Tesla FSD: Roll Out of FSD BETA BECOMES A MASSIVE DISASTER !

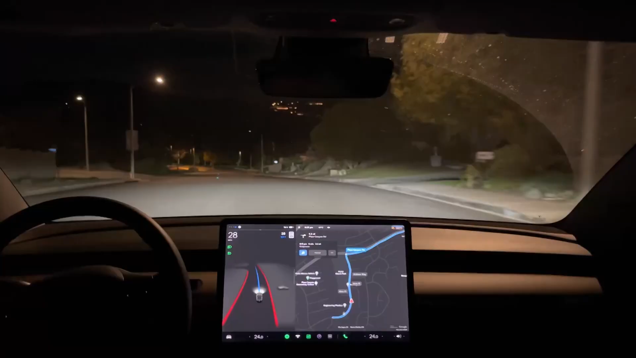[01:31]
Tesla's FSD Beta allows the car driver to choose from three driving profiles. These driving profiles dictate to a large extent how the car will react to certain situations on the road.